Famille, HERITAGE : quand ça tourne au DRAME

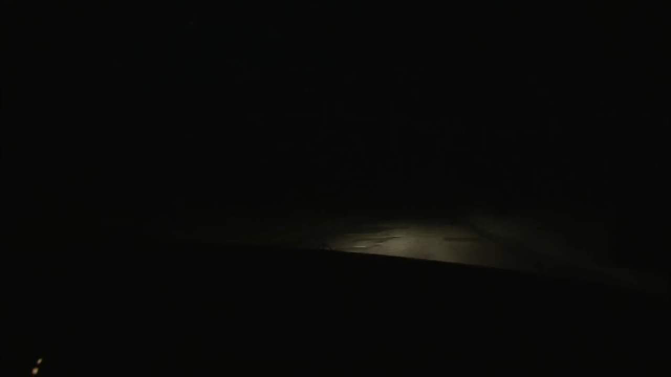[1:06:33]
Il y a peu de lumière, donc c'est vrai que c'est moins évident qu'un Paris-Dijon sur l'autoroute A6.